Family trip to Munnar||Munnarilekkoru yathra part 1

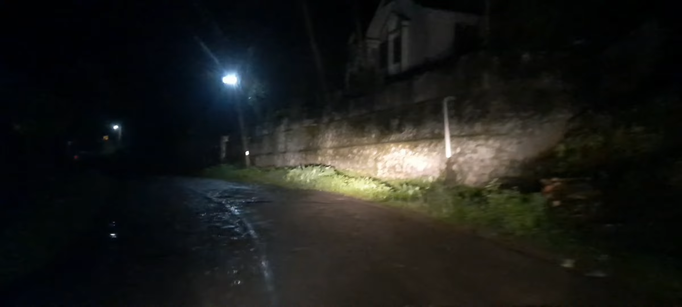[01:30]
അപ്പോൾ നമ്മൾ പോകുന്നത് റാന്നി പാല തൊടുപുഴ വഴിയാണ് കേട്ടോ നമ്മൾ മൂന്നാറിലേക്ക് പോകുന്നതിൻ്റെ റൂട്ട് തിരഞ്ഞെടുത്തിരിക്കുന്നത്.
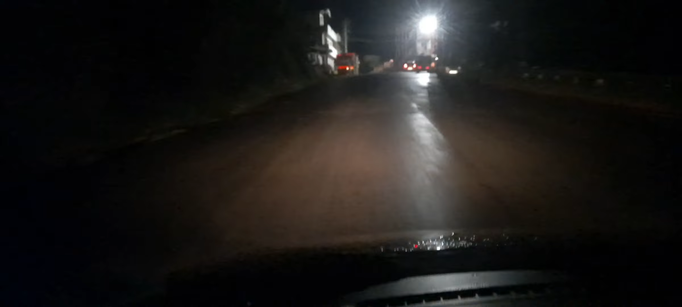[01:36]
അപ്പോൾ നമ്മൾ അത്യാവശ്യം റോഡൊക്കെ കുറച്ചിട്ടാണ് കേട്ടോ നിങ്ങൾക്ക് മുമ്പിൽ ഷെയർ ചെയ്യുന്നത്. അപ്പോൾ നമ്മൾ റാന്നി ടൗണിലാണ് എത്തിയിരിക്കുന്നത്.
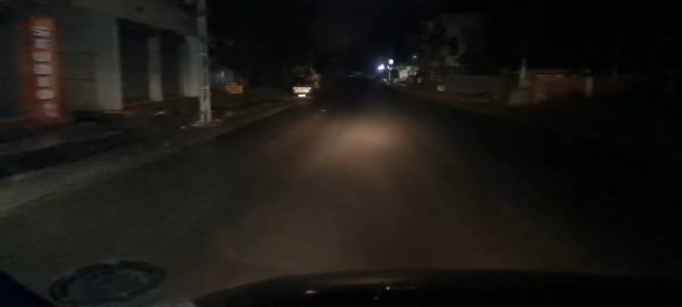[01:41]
അപ്പോൾ നമ്മൾ ഓൾറെഡി ഈ റോഡൊക്കെ നിങ്ങൾക്ക് മുൻപിൽ ഒരുപാട് വ്ളോഗുകളിൽ ഷെയർ ചെയ്തിട്ടുള്ളതാണ്.